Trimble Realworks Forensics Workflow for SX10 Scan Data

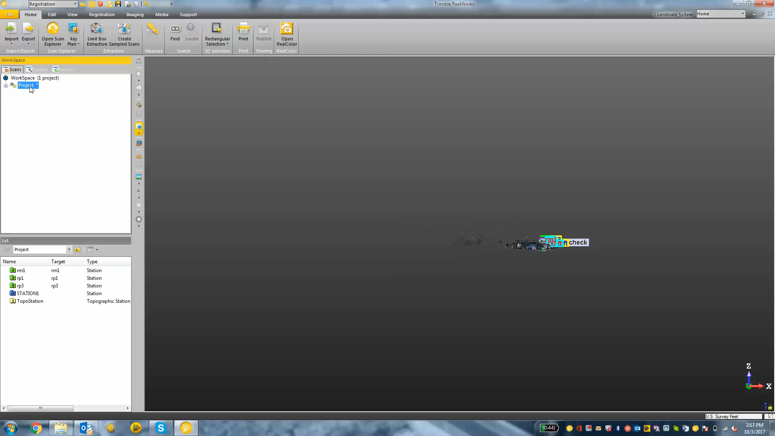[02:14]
So to start, we're going to want to make sure that we are in the registration mode. In the top left-hand corner, there's a drop-down. Just make sure it says registration instead of production.
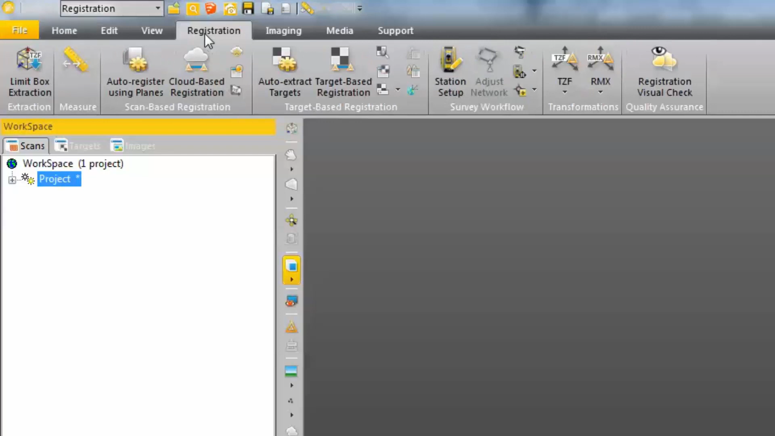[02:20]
Then we'll click on the registration tab and choose cloud-based registration. Now, if you're unable to choose cloud-based registration, click the project, the word project, in your workspace first.
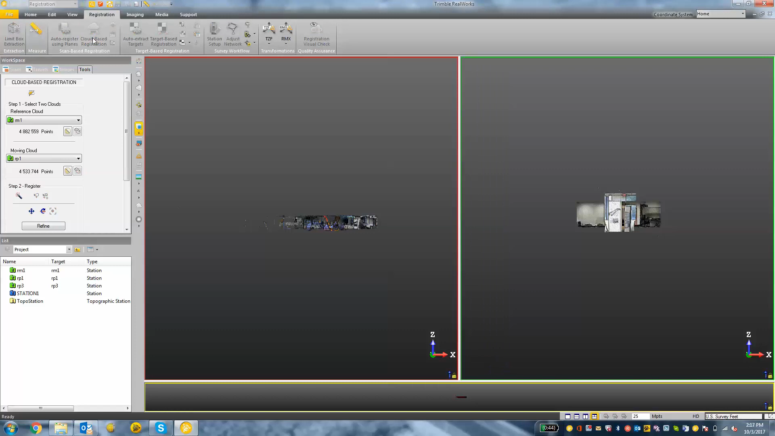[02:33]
So once the cloud-based registration opens up, we can choose a reference cloud and a moving cloud.
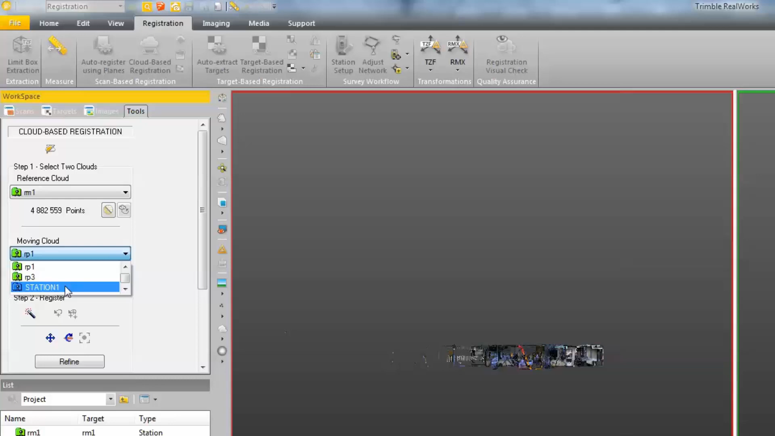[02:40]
Remember, the moving cloud is the one that we are trying to fit to the rest of our data.
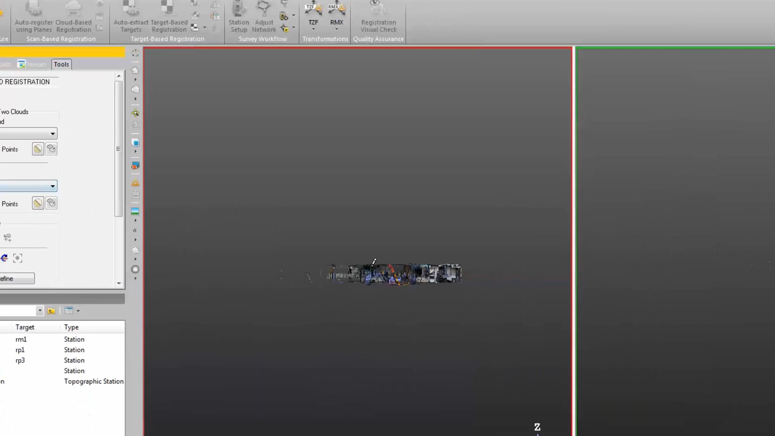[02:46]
Now, we're going to pan around, rotate,
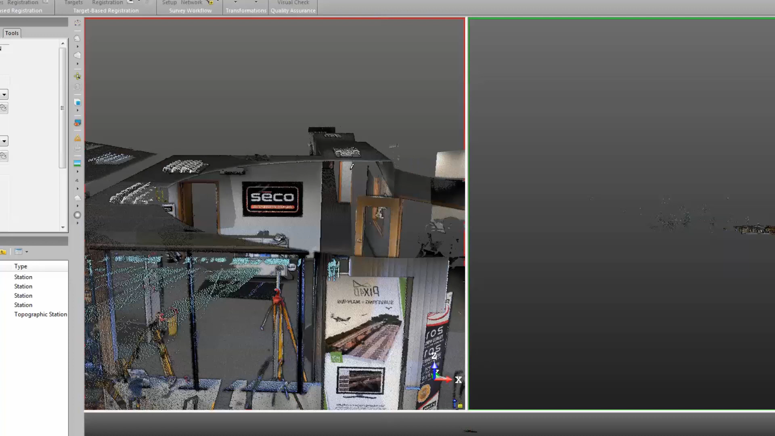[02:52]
and find commonalities in one point cloud to another, and we can do up to three point pairs.
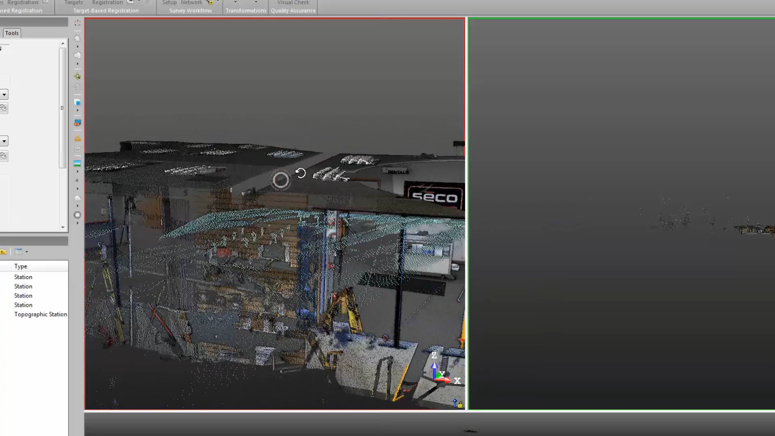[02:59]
Okay, so I'm going to just rotate and find a good spot, maybe on the corner of this door.
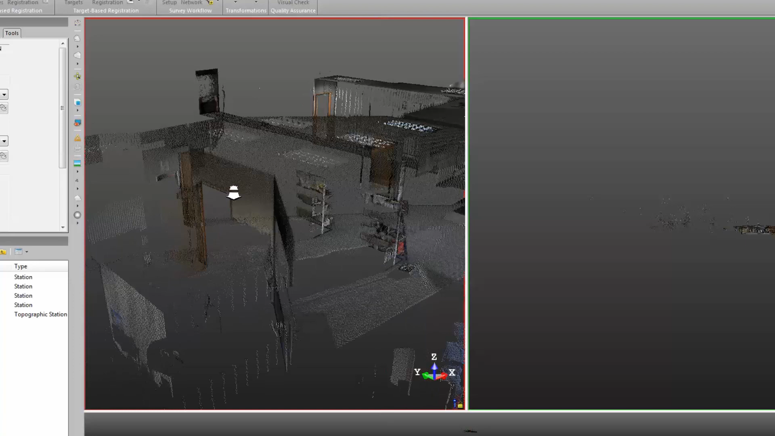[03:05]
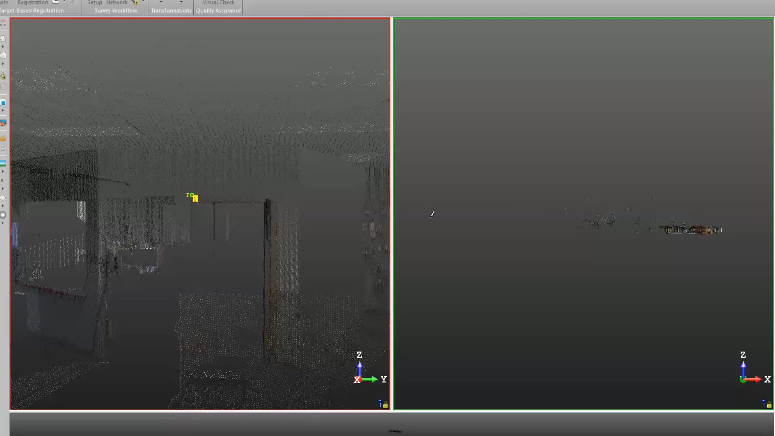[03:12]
Corners of things work very well, and I'm going to click on the pixel in the point cloud, and then I'm going to move over to my other point cloud.
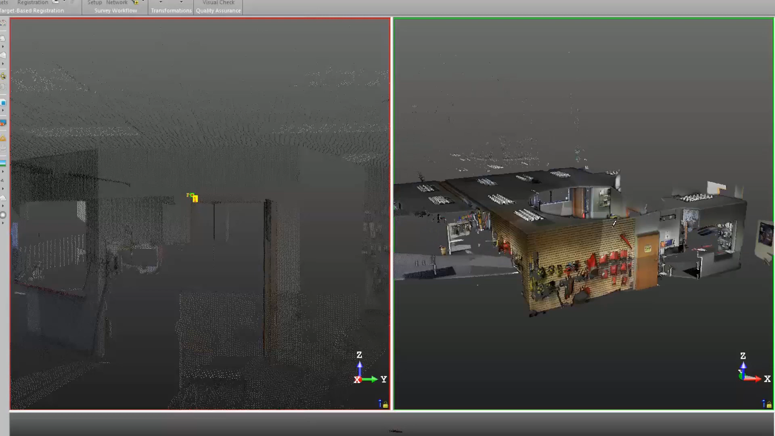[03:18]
This is my moving station, and find the same point.
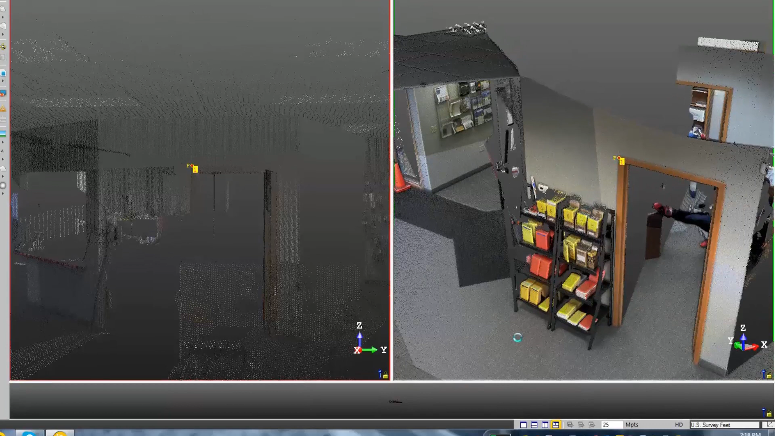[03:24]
So we need to have good overlap when we do these scans if we are ever going to want to use the cloud-based registration.
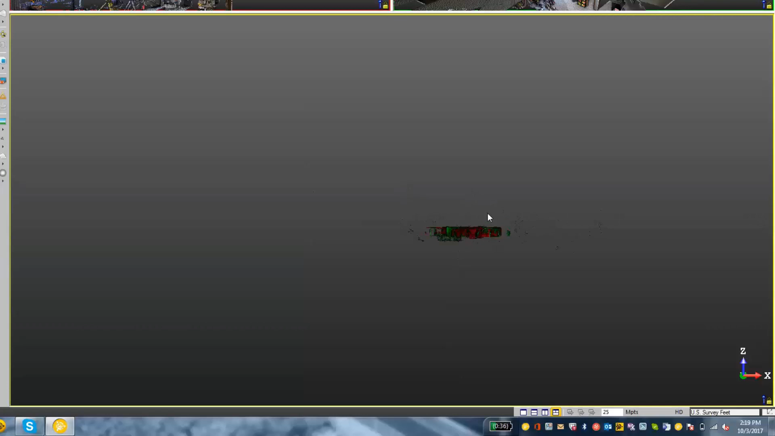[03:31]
Now, in the lower pane of my window, I will see the results.
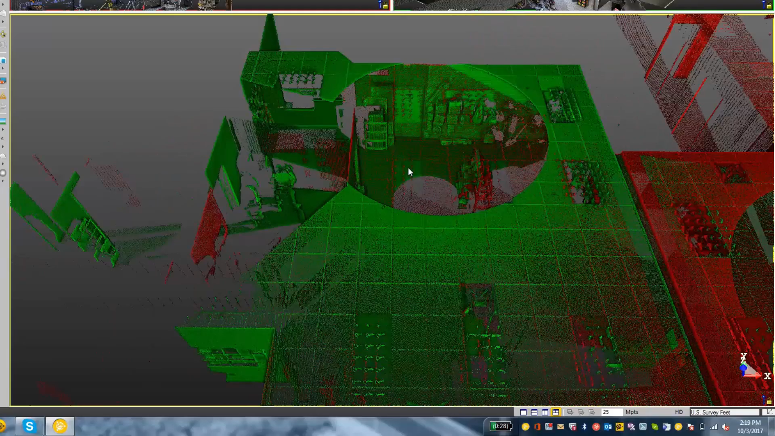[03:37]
You see the different colors that represent the moving cloud and the reference cloud.
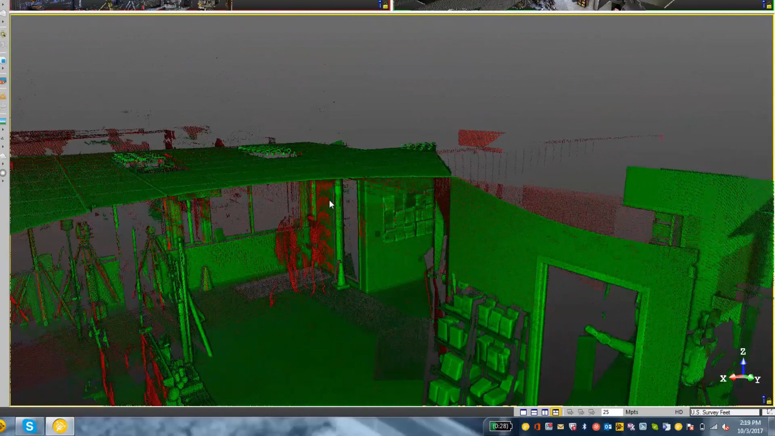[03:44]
We just want to make sure that the two line up, and everything looks like it does in real life.
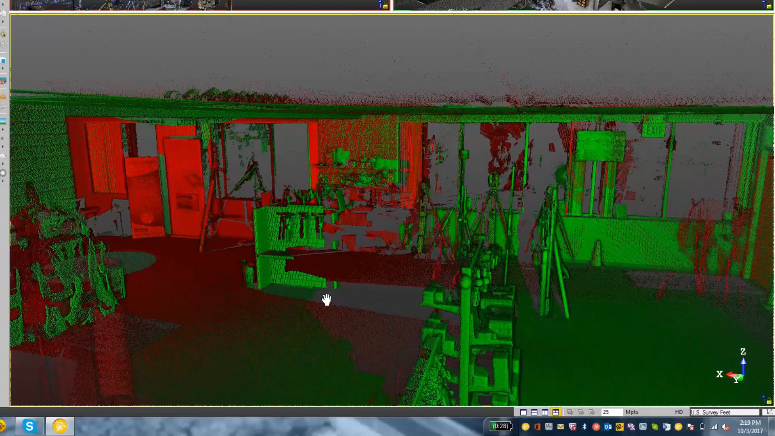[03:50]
So the next thing I want to do is go back over to my toolbar and choose the Refine button.
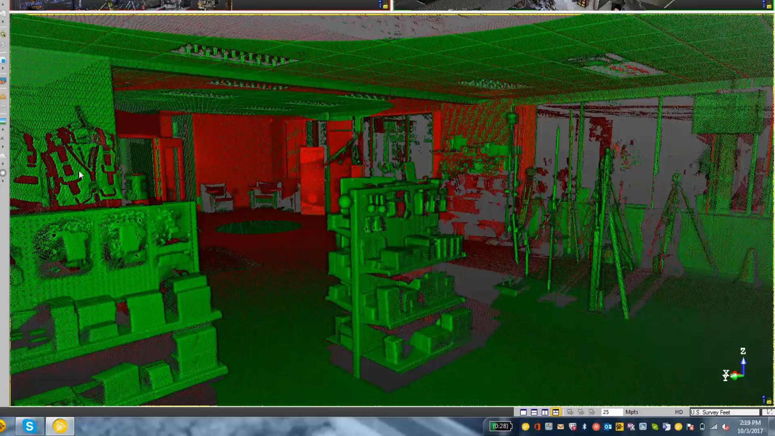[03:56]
The Refine button is going to process through the entire point cloud and just kind of do some extra checks and give you a slightly better result. You can see your error and your overlap.
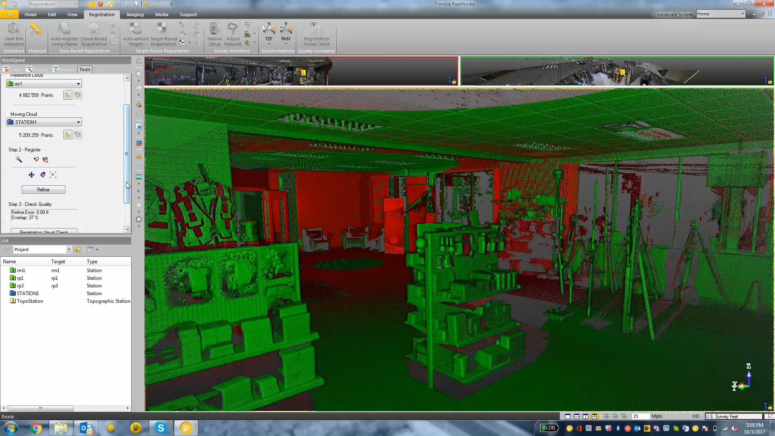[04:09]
I'm going to add or apply the moving cloud to the reference, and then click Close to close the tool. Now, we could have done up to three point pairs.
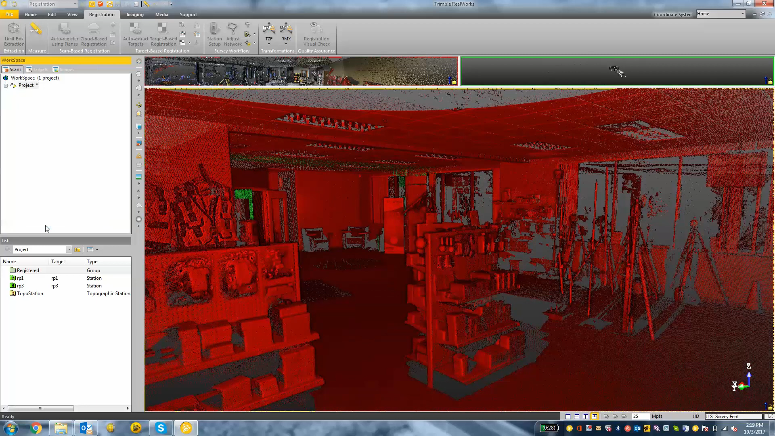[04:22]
So if the first one did not work, we would want to choose another point pair and then another one on top of that until we get the best results.
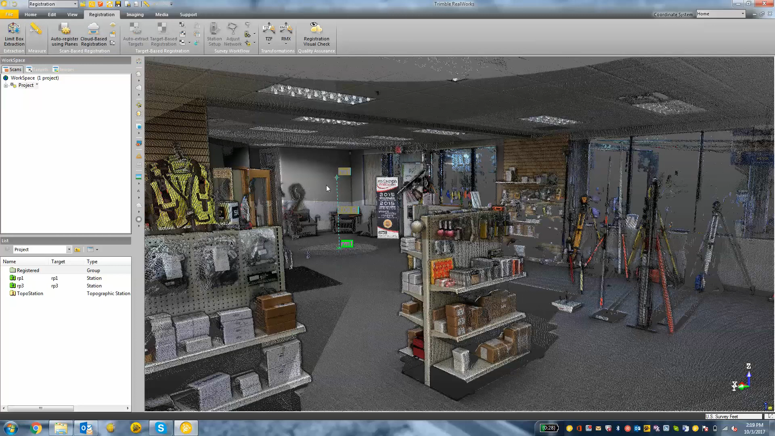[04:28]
Now, I'm looking at my data here, and I can see everything's lining up the way I want it.
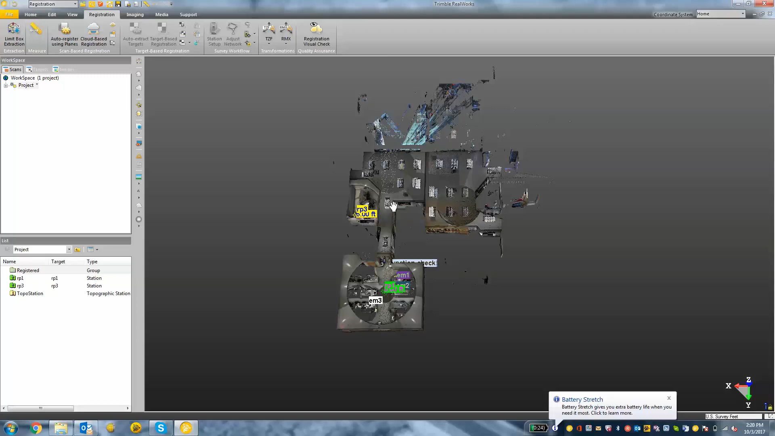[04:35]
So now I'm finished with registration.